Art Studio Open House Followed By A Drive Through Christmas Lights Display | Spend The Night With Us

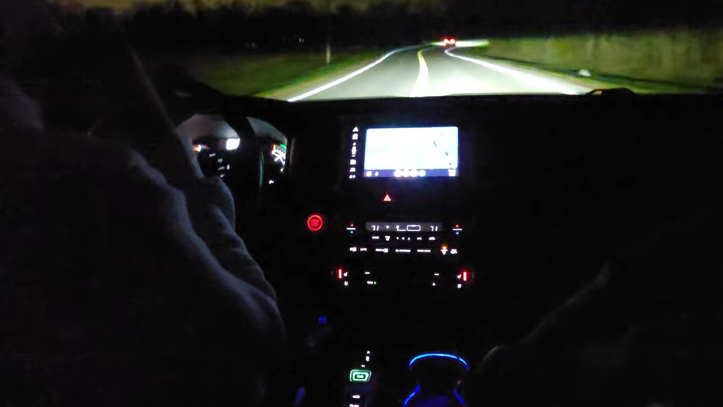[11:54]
from the Miami County Park District. There's a Christmas skunk. There is. He's fresh, too. Oh, the popo. Watch out, the popo. Don't let him get you. Well, we must be getting close. Yeah. Oh, is that it right there?
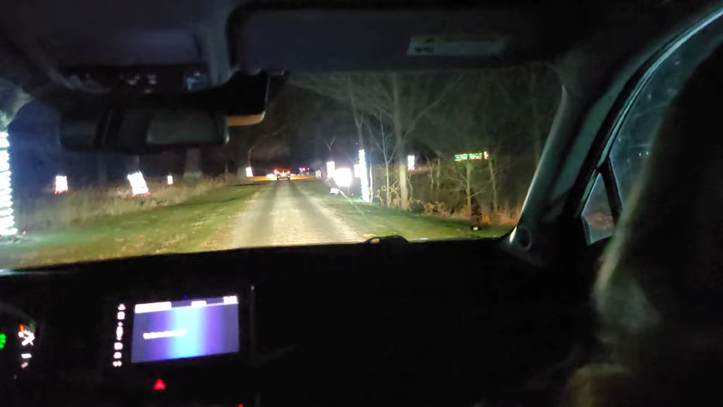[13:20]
Cash only, $10 a car. Oh, look, we can preview it up here. You can barely see it in the...